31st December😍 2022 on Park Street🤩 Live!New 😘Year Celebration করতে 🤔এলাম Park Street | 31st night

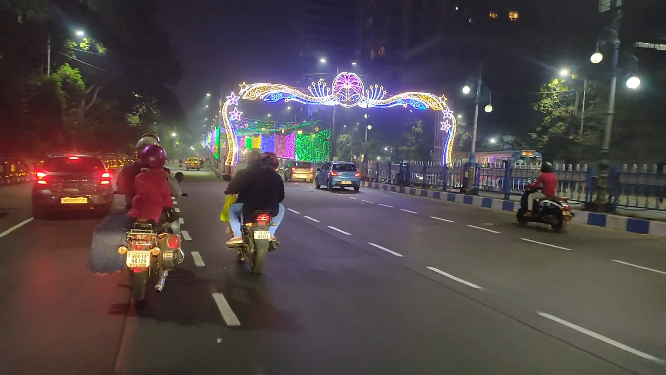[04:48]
দারুণ লাগছে কিন্তু, দেখতে পাচ্ছ তো গাইস, এখানে আমরা ঢুকে গেছি 5 সিটে,
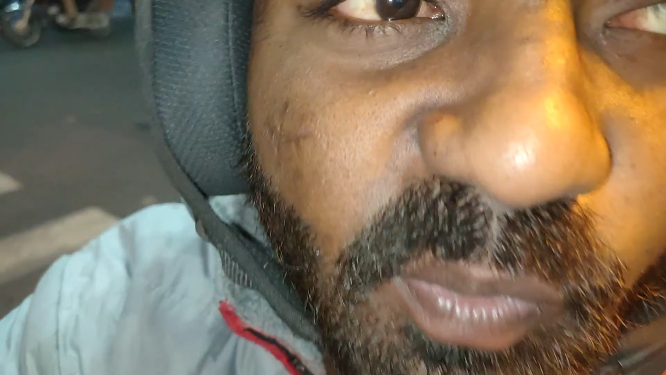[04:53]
আর এখানে দেখতে পাচ্ছি 15 ডিসেম্বর জন্য যেটা আমাদের ডিসেম্বর মাসে সাজানো হয়, দেখতে পাচ্ছ এরকম, চ চ চ গাইস সামনে দেখতে পাচ্ছ,
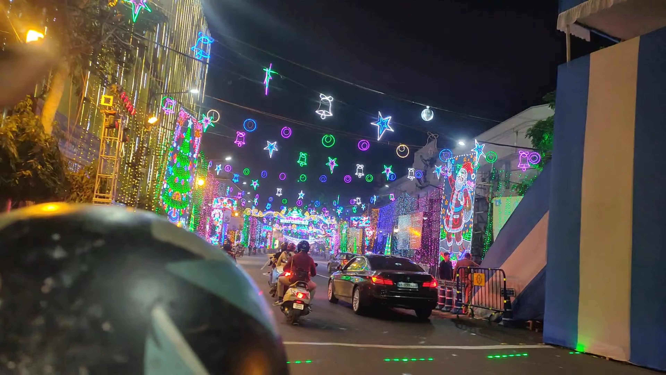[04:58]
এখানে এরকম করে সাজানো আছে, দারুণ একটা দৃশ্য, অবাস্তব লাগছে এরকম।
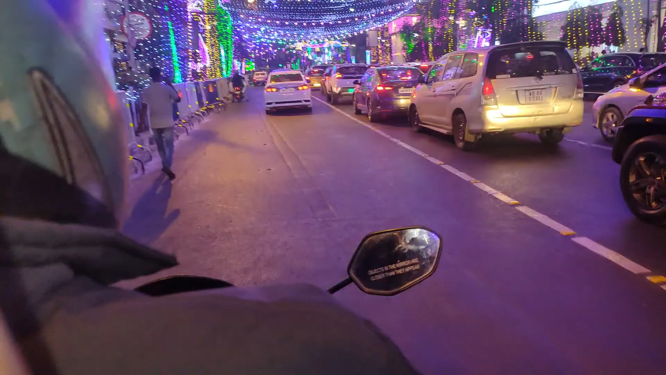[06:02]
তো সেই একটা ভিড় এখানে আনলিমিটেড ভিড়,